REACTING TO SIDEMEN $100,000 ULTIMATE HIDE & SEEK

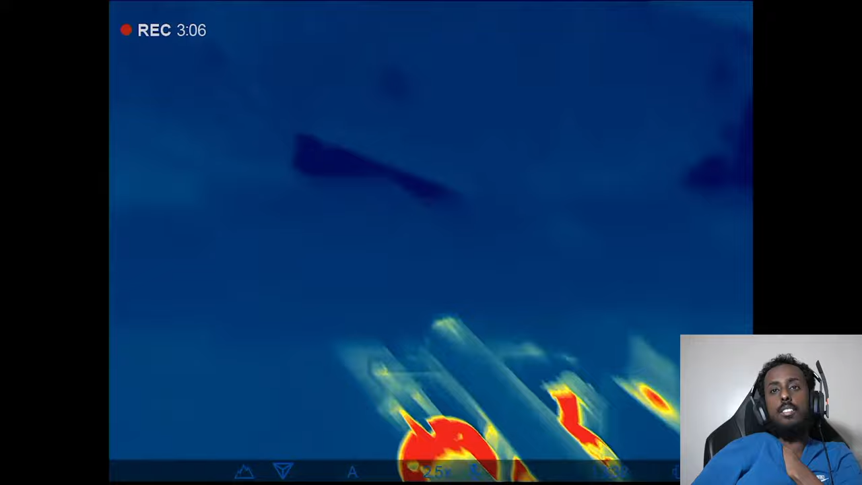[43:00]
That is not a person. That is a pipe. Oh, that's a pipe. That's a pipe. Lauren.